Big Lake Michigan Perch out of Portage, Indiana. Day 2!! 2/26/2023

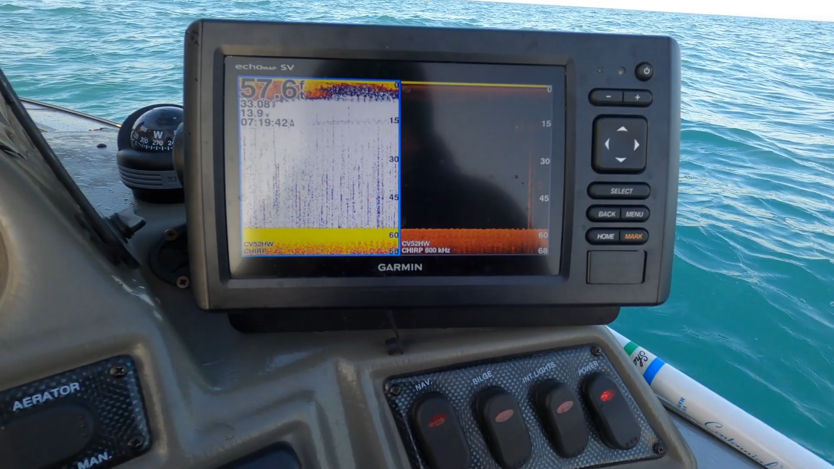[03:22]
Those perch are hugging the bottom so tight, you can't pick them up on the graph.
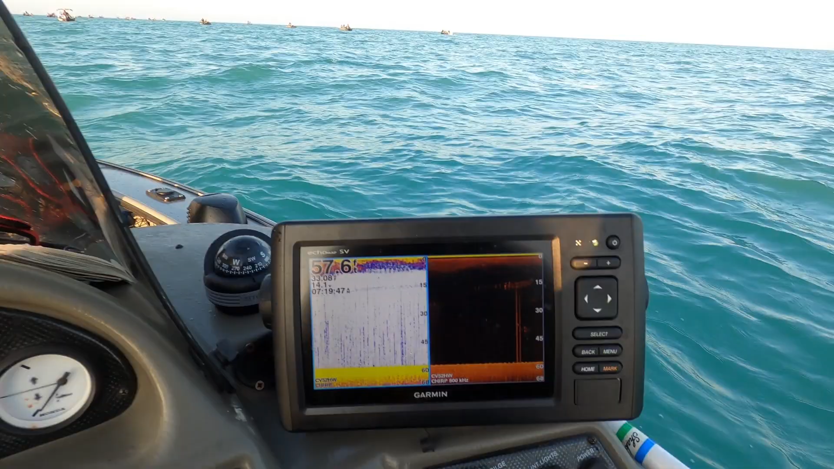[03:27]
So you literally just have to watch the other boats.
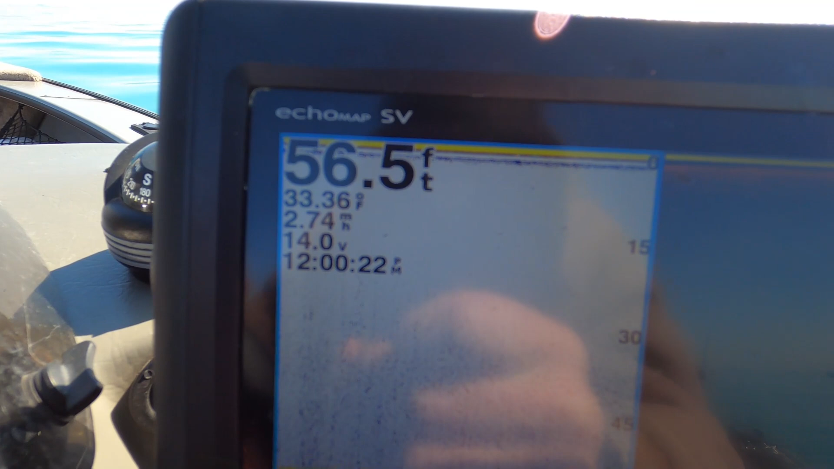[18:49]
On screen: depth 56.5 ft
Okay guys, we finished up in 56 and a half feet of water.
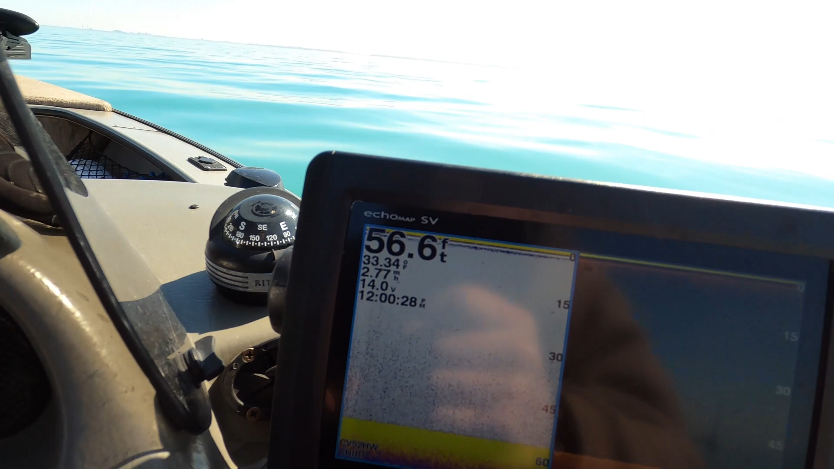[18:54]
On screen: depth 56.6 ft
Water temps are still 33 degrees. It's noon, we're heading out.